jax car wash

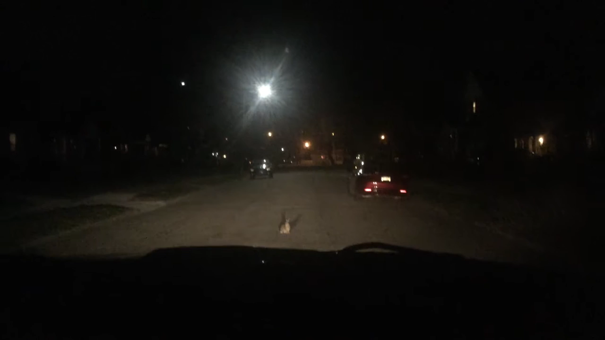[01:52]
It won't move. Uh-oh. I don't want to run it over. Where'd it go? Hey, that was spooky. What? That rabbit didn't want to get out of our way. He just sat there staring at us. He better go home and get out of the road. Or his mom is going to get mad. Did you get a picture of that? Mm-hmm. Eight dollar, eight dollar. A and W's closed, love.
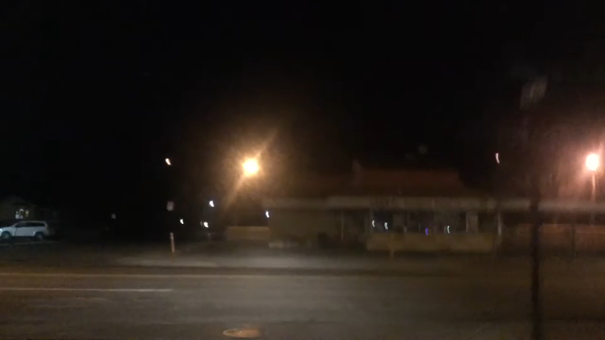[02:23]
My eight dollar. They're closed at what, eight o'clock? My A and W.
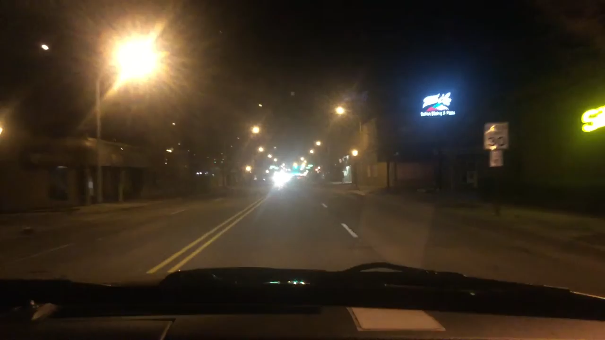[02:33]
Night, night. These lights don't blink, I think, until like midnight. Midnight they will blink. Mom. Mom's home sleepin' long. Night, night. What? It's nine o'clock. It's nine o'clock. Nine o'clock at night. Mommy's home sleepin'. Well, I don't know if she's sleepin'. What?